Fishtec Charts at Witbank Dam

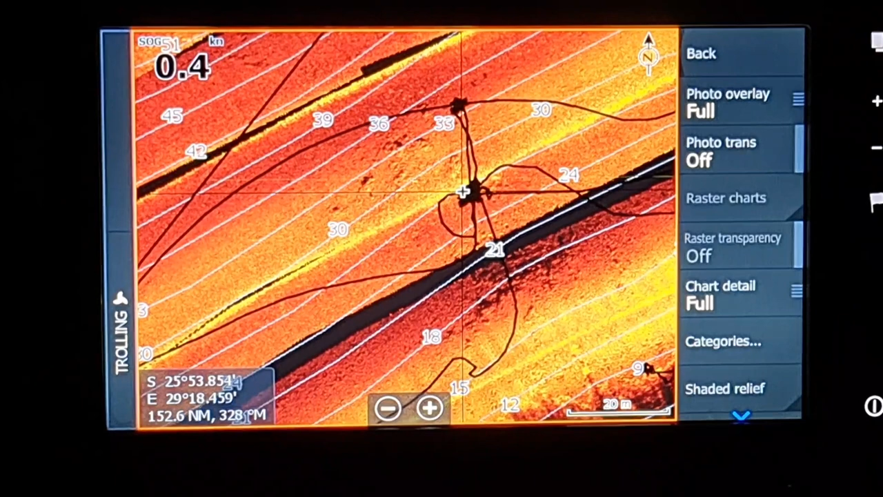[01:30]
On screen: speed 0.4 kn
right guys I'm actually gonna go out I want to show you exactly how I got to where we are here and that's where I want to explain to you what I did so basically if you pop your Fishtech
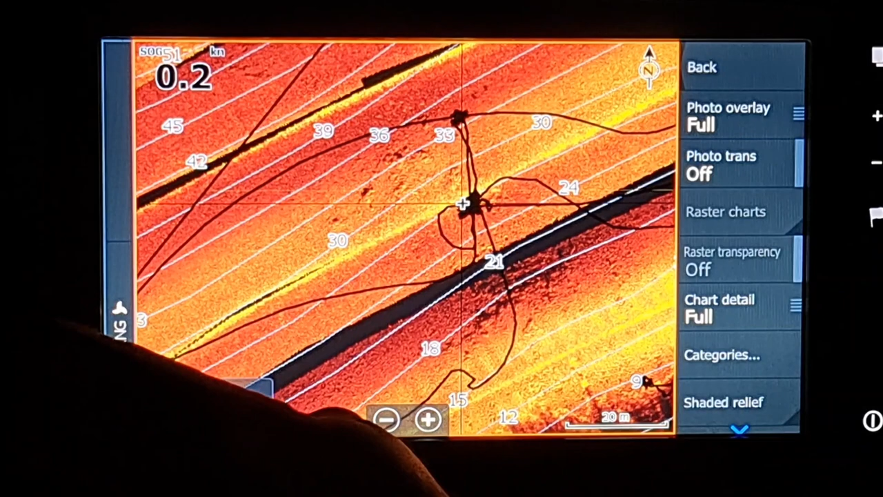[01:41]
chart into your Lawrence unit this particular one is the Elite TI2 I believe it's been discontinued and we've got the FS range now right so you go to chart basically
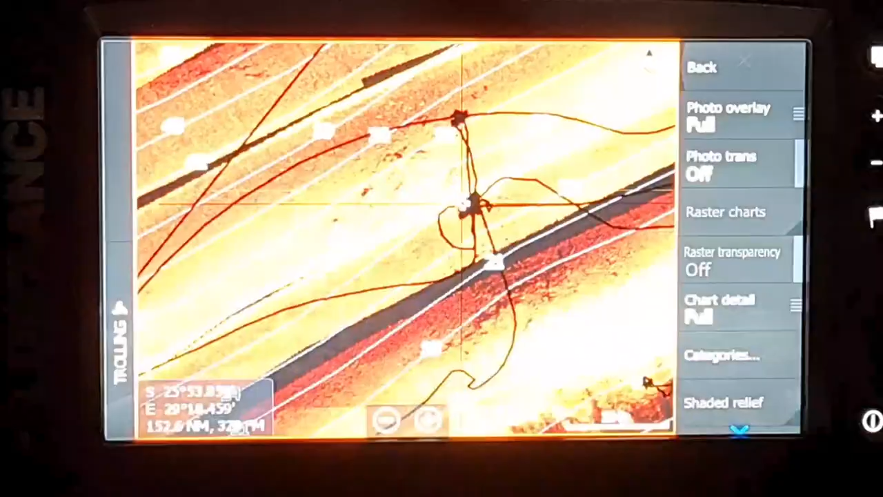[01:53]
click there just want to go back out of everything go to more options
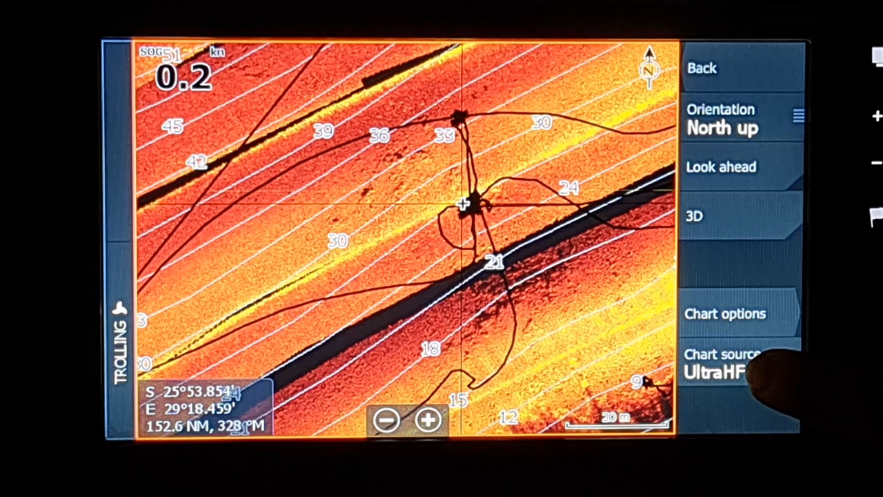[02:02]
On screen: speed 0.2 kn
and then it goes to charge a chart source so we were fishing in the main lake close to the dam wall on this particular spot so over here you'll have a lot of options you'll have Laurence Nelly Onyx North Ultra HF Mid Ultra HF 2021 Satellite South Ultra HF River and then Ultra HF Main so then just want to show you where we are more or less the
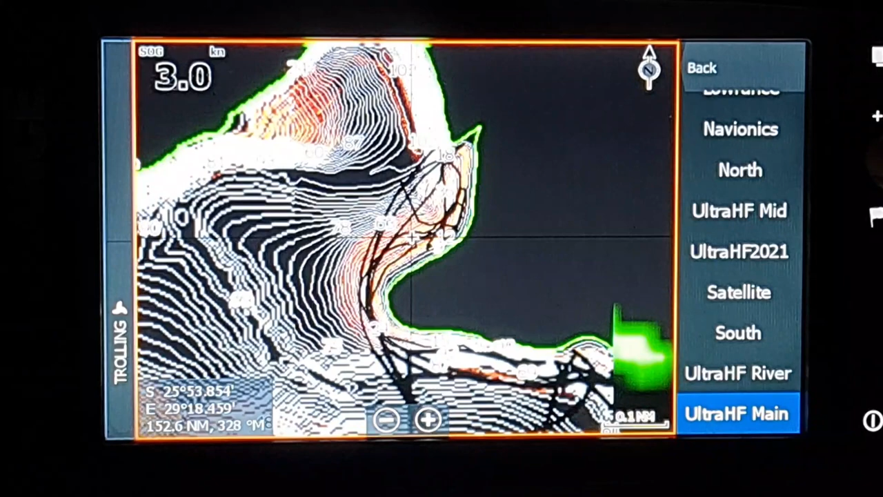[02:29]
dam wall is right up over here okay so we went
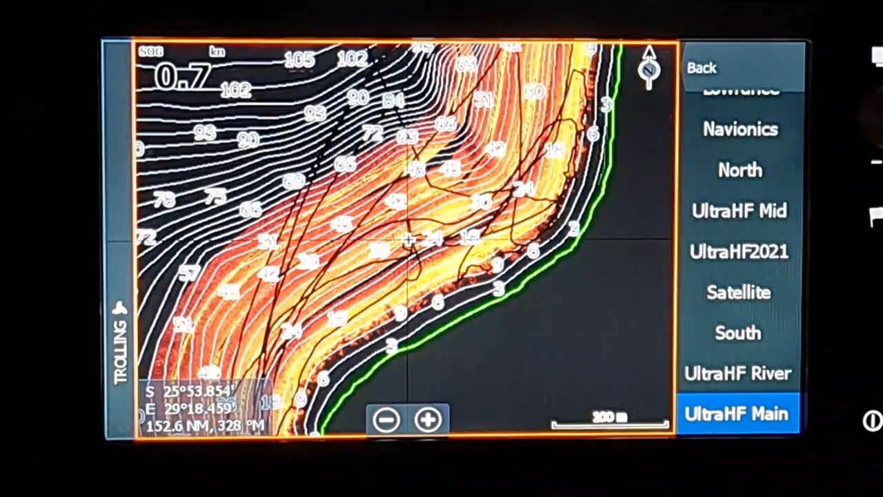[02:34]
right to this spot the reason why we went to this spot
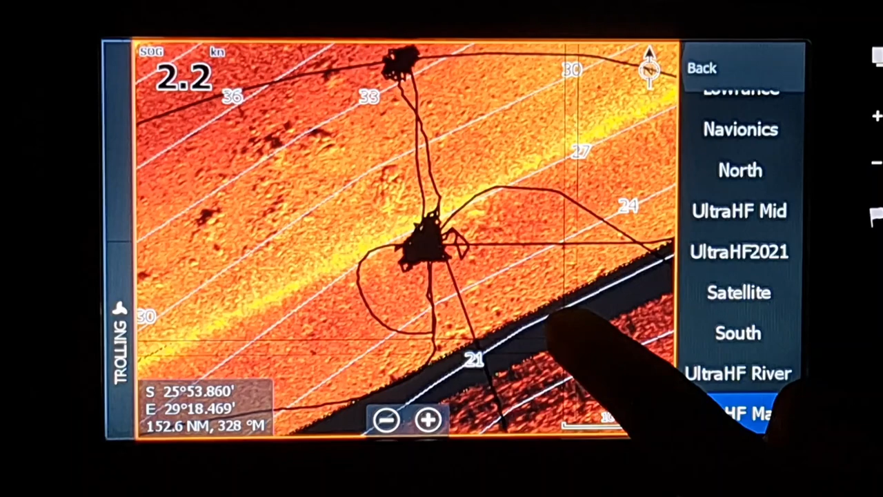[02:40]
On screen: speed 2.2 kn
is because of these rocks over here just have a look that's a whole big bank of
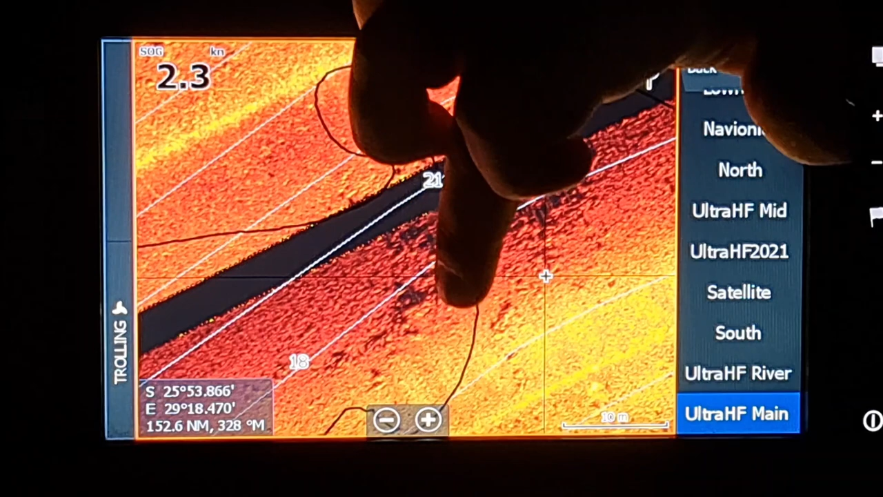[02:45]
On screen: speed 2.3 kn
semi isolated rock if you look if you zoom out a little bit you'll see there's no rock around it it's got that little patch there there's slightly scattered rock and then over here you've got more rock so what attracted me to this is because it was isolated
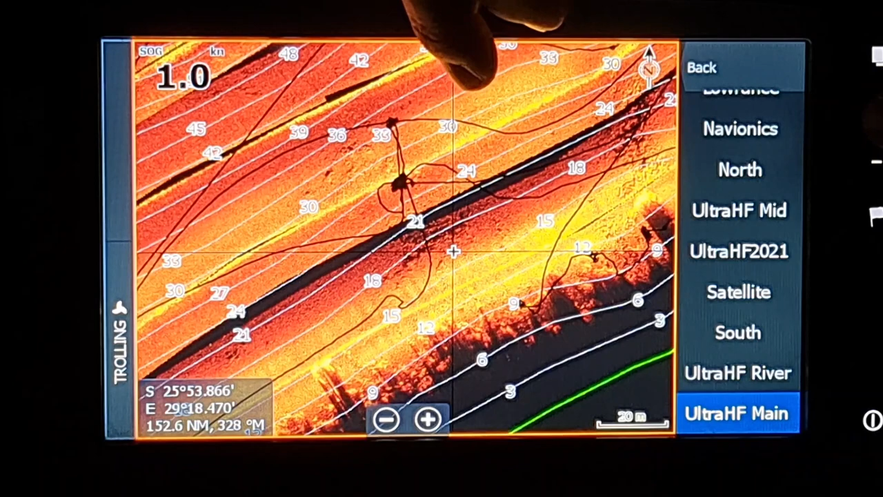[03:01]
On screen: speed 1.0 kn
and also because it was in 18 foot of water we had quite a bit of success in 18 foot of water now what we did here was and this would maybe not work as well in shallower structure but because it's 18 foot it's pretty deep to help me position the boat correctly so that I can actually fish the structure correctly is have a look at my trail you see the trail goes there so what it was I went to the trolling
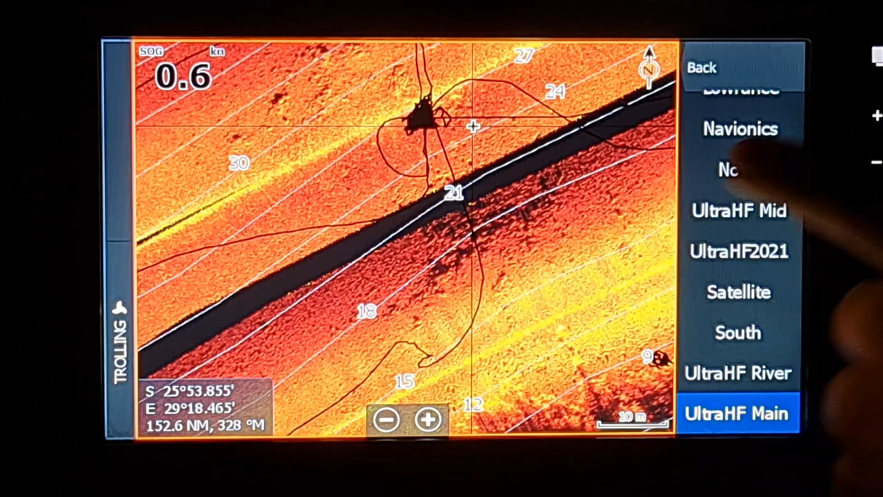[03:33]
On screen: speed 0.6 kn
motor right across the middle of the section of the rocks over there you can see where the black line crosses that contour there so I went right across it and there where the black is is obviously where I've anchored my boat right there and that was if I remember correctly because if if if you are on the water and your boat is there and you actually click there it'll show you down at the bottom there exactly how far you are from that particular cursor where you've pressed so you could obviously then position
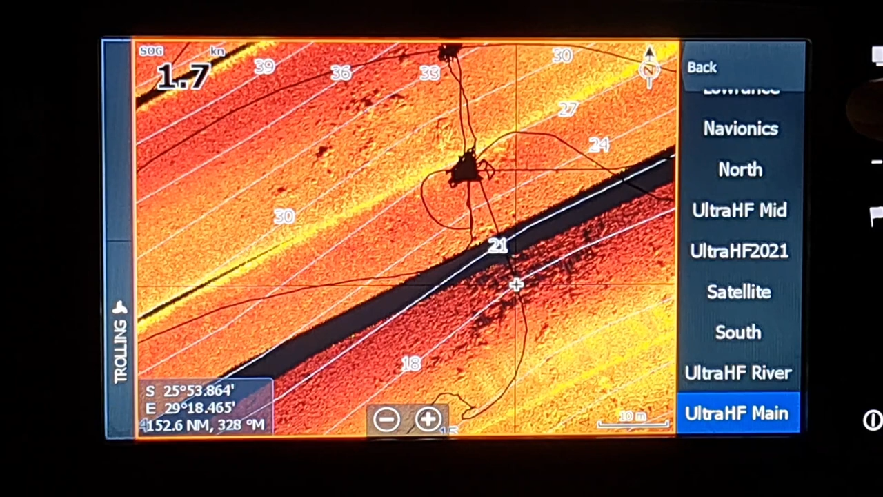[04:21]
On screen: speed 1.7 kn
depending on the depth of course because if it's more shallow you'll obviously try and get further away whereas if it's deeper you can you can get closer to the structure and fish closer to the boat which in this case was perfect because the structure there was in 18 foot and we were sitting in 27 foot so it's quite a quite a steep drop down there um any case so so with that trail going
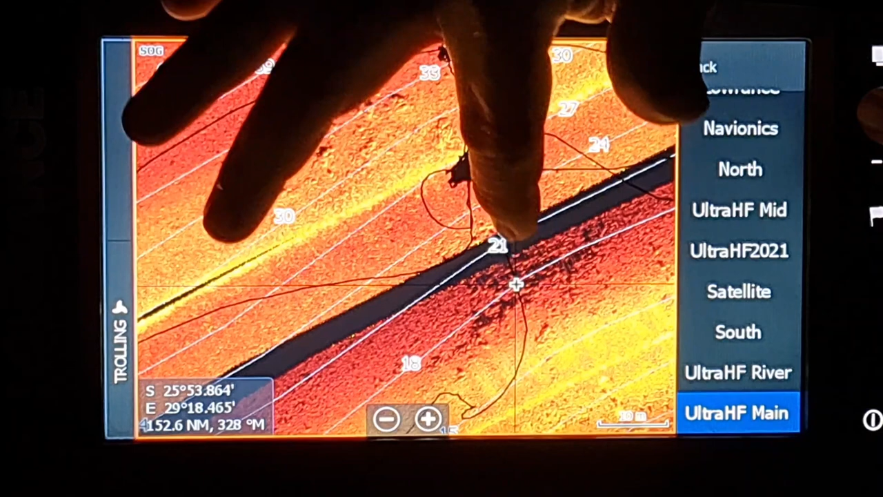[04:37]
right across the rock and then anchor your boat right there then I knew the the
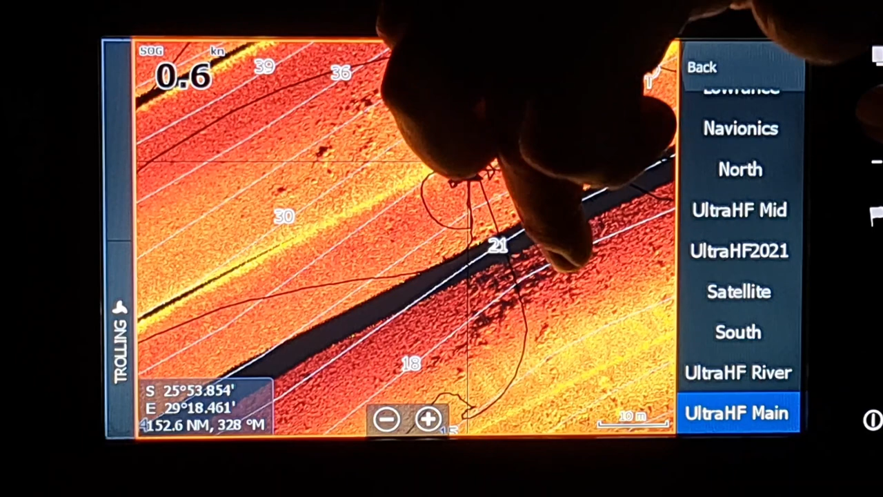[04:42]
On screen: speed 0.6 kn
rock or the structure we were fishing was right behind the boat what's also nice is the bank
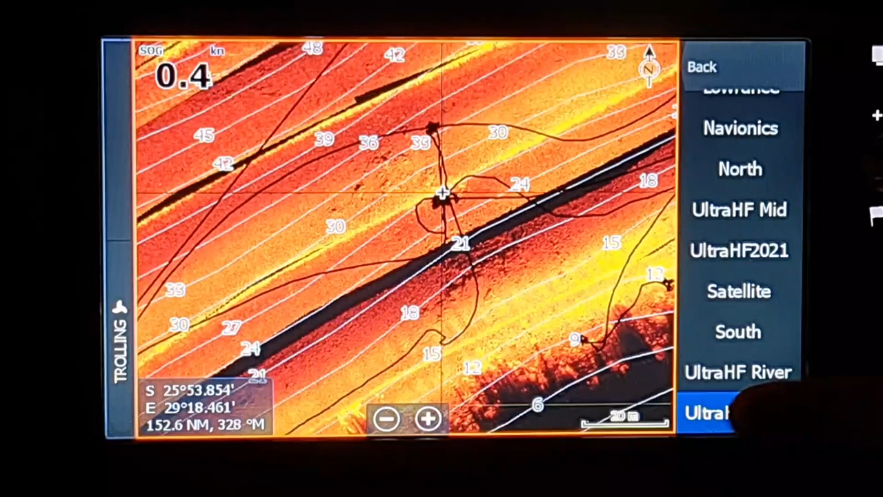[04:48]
On screen: speed 0.4 kn
is right here so it's not too far from the bank so it's easy to to get a
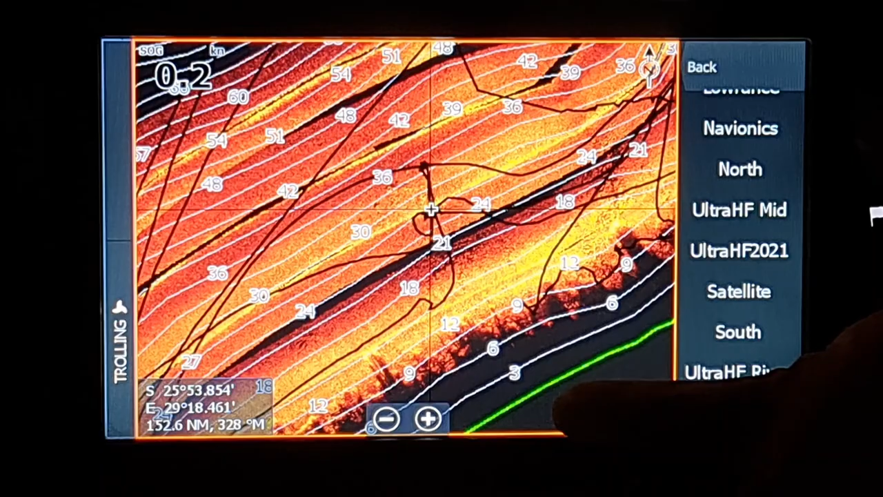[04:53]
landmark and obviously um try and position yourself with
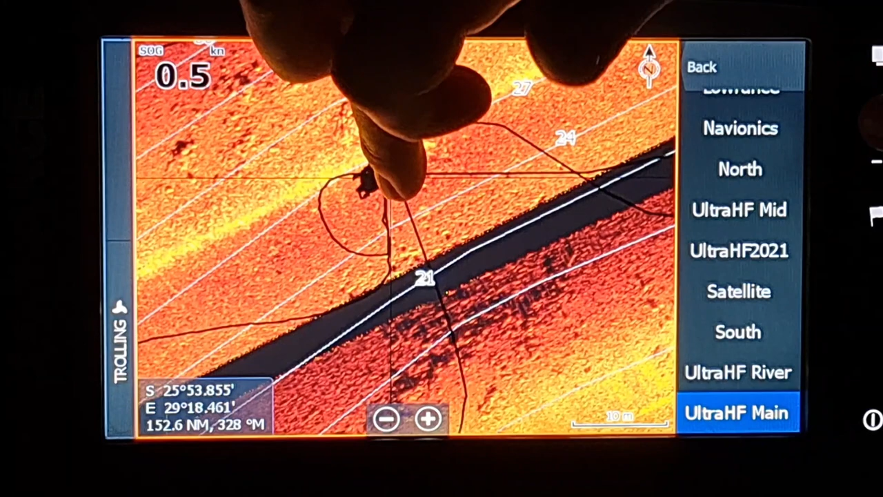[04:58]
the landmark to give you an idea of where that rock is in this particular case the rock is
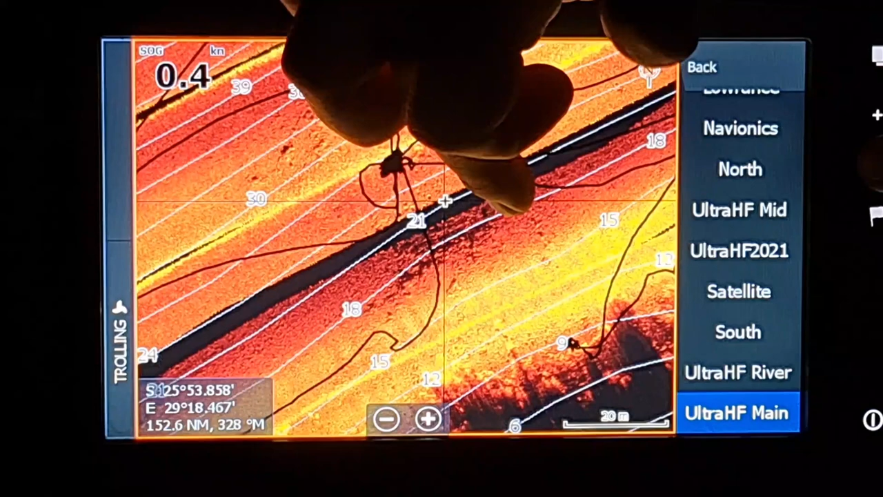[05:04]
quite broad so if you position the boat there you can obviously fan cast that whole area there and cover all of this rock um when you get stuck you know you're on the right areas like my father always says if you don't get stuck you're not fishing in the right areas um what also made this area nice is and we caught quite a bit of fish there um we could go deeper